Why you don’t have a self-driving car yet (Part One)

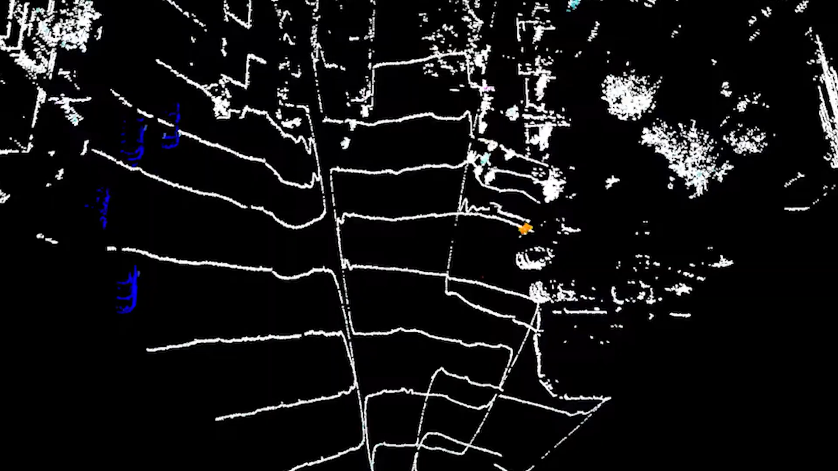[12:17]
So a lot of teams are looking for ways to get that edge and they have found it mostly in lidars that can measure doppler to know the speed of everything they hit with the laser.